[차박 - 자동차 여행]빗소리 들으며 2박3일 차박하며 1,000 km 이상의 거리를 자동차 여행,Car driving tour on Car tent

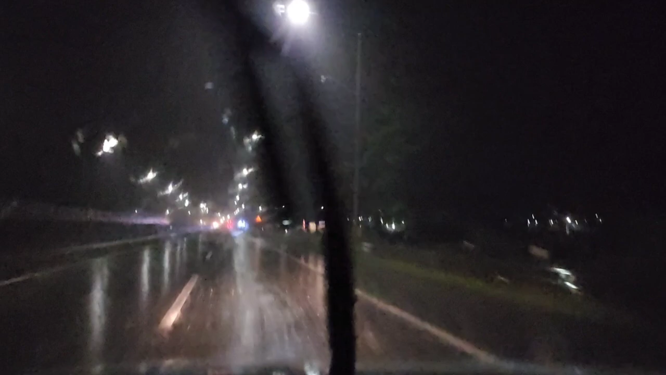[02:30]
비가 엄청 왔었는데 이제 조금 덜한 것 같아요. 그래도 비 많이 오죠. 밤에 운전하면서 또 비까지 오면서 운전이 점점 더 힘들어지네요.
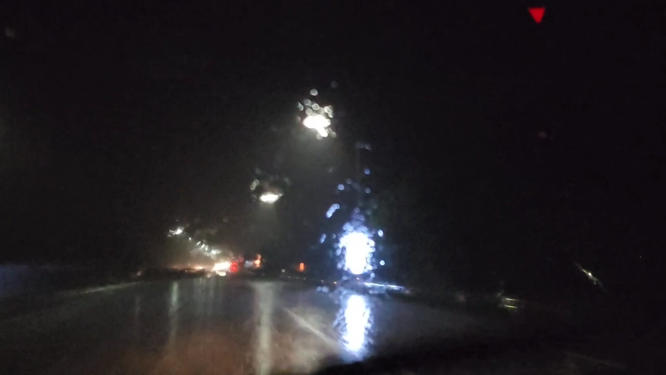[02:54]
빗소리가 좋기는 한데 너무 위험해요. 속도를 일단은 줄여야 됩니다. 그리고 물론 저는 자율주행으로 가고 있어요. 그렇다고 자동차한테 다 맡기진 않아요. 다만 브레이크만 밟지를 않고 계속 가고 있습니다.